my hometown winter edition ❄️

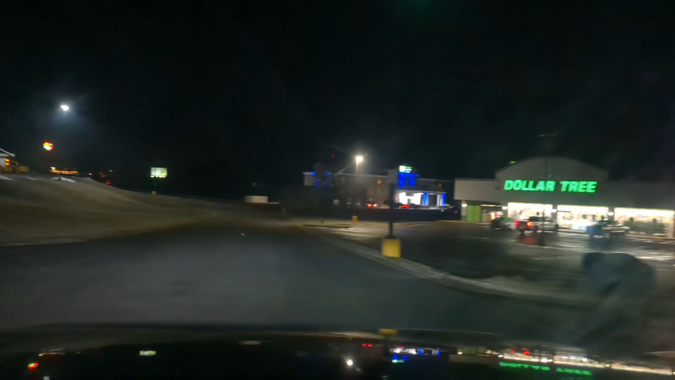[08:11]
It's like playing this game of like, how slow can you go? Because all of this, it just looks wet, is now black ice.
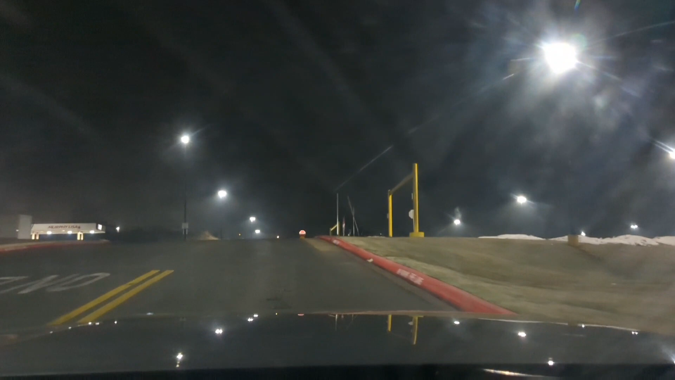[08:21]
It's 33 degrees out, so it sometimes it trips me up, because it'll be like a colder spot, you know, so it'll be black ice and I'll be like slipping on it.
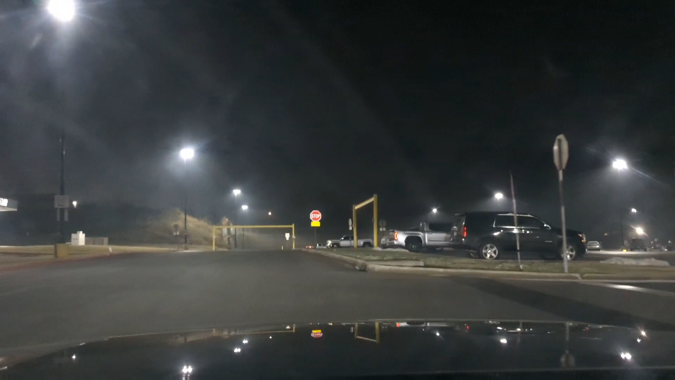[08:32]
Of course I didn't catch on footage, but yeah. There's ice over there on that side that I've gone over it like 3 times myself. Other people have gone over it as well. That's going to be, this is going to be black ice in the morning. But that speed bump is going to be a massive
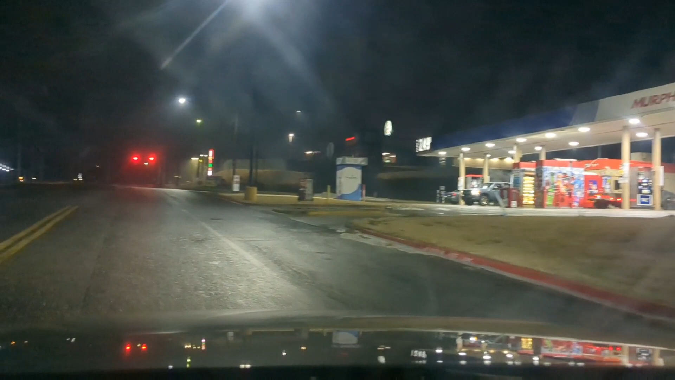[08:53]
motherfucking pothole. I couldn't think of the word. But it's going to be a pothole. All this is going to be black ice, and this is going to be slippery. So, I'm not sure what I'm gonna do until it thaws. Hopefully it won't take too long, right?
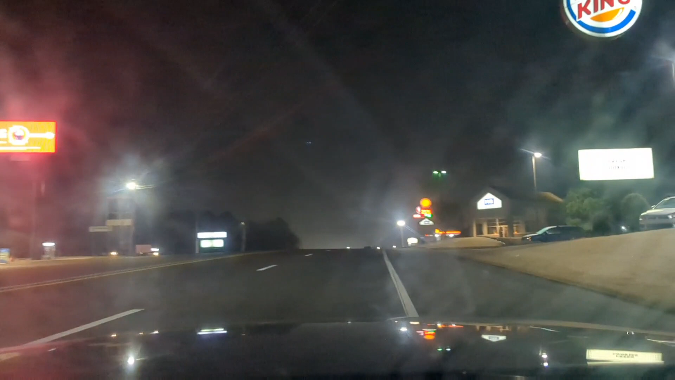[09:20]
But that ice is so thick, it's like a speed bump. Did I say that already? So yeah, there's gonna be a pothole, and that sucks, man.
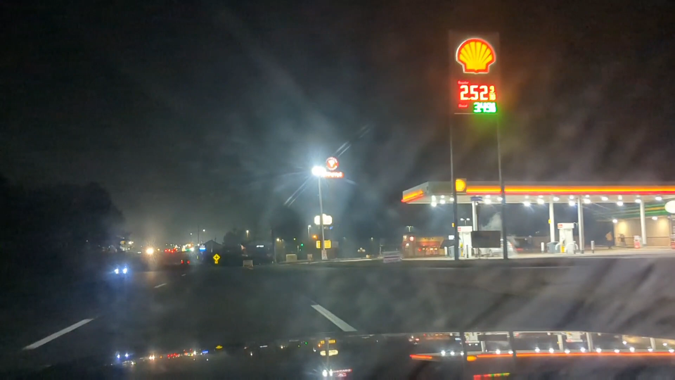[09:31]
But, they're building a Starbucks. They built the Popeyes recently. McLaren's moved in recently.
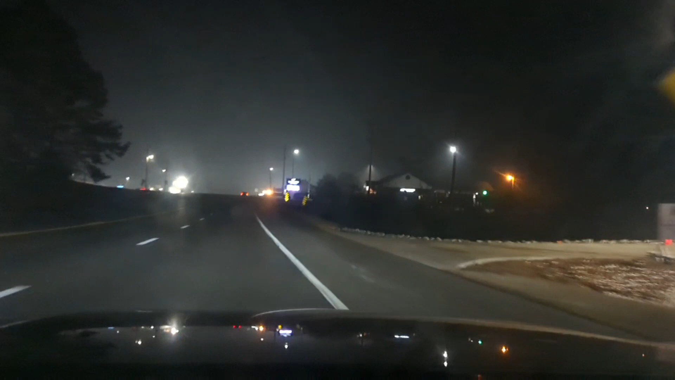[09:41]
There was something else in the building at one point, but they built the Popeyes for Popeyes, and then they're building Starbucks. I swear to God, somebody told me at one point they had, like, built a Starbucks and then tore it down.
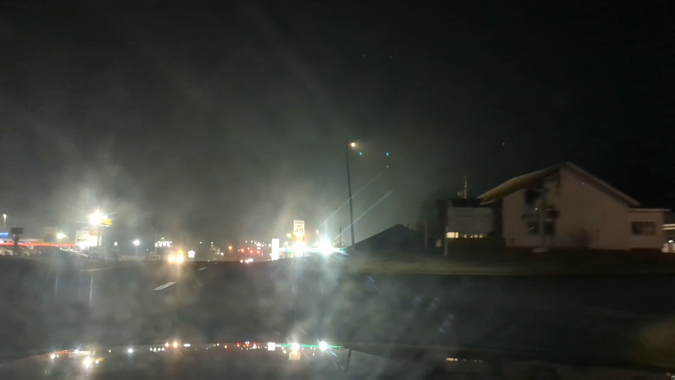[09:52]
Like, I guess I blinked and I missed it. So, gas is cheaper here, $2.48. Or maybe gas prices just calmed down recently, I don't know.
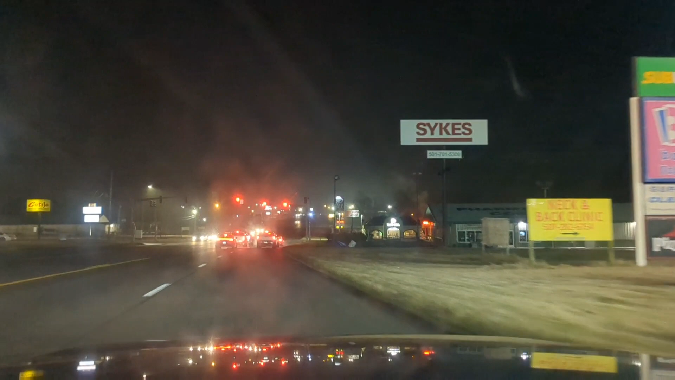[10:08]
But all these little bergs of ice on the edges have like melted throughout the day,
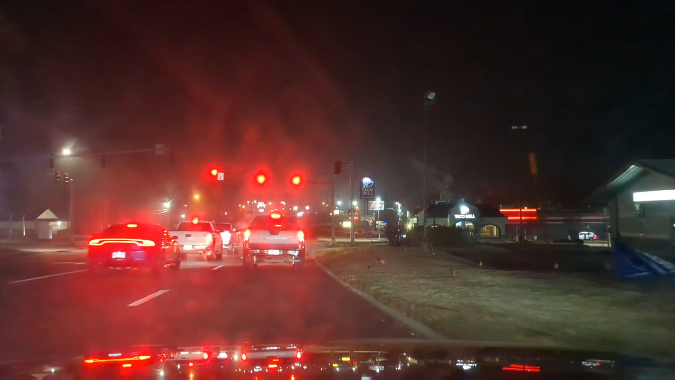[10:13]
and then they're gonna freeze overnight and be black ice for a bit until we can get it all to thaw off and then be dry. So, a lot of videos I've been seeing on the internet about that is like they'll take the snow plows on the edges and like distribute out the snow so it all melts. This is a little small town. So we end up getting these massive potholes because there'll be chunks of ice on the road that people drive over,